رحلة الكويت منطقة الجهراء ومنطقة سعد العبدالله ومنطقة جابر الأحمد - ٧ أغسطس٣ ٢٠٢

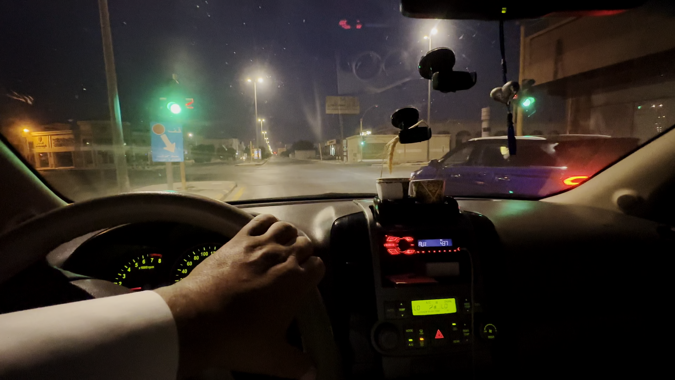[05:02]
ما شاء الله تبارك الله. هذه بلدية الخبر، هذا جامع البلدية، وهذا سكان الخبر.
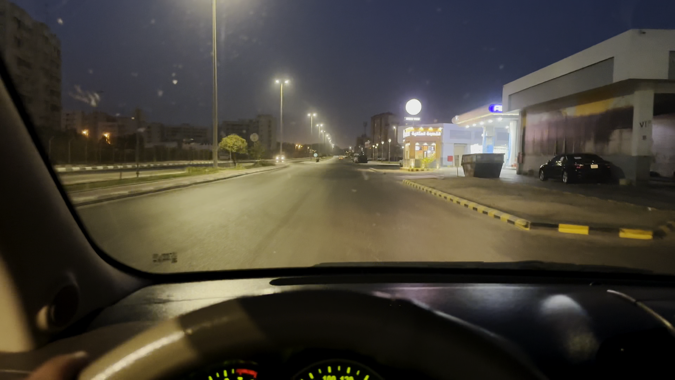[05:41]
وهذه محطة التدريس، نعبي السيارة بنزين نتوكل على الله.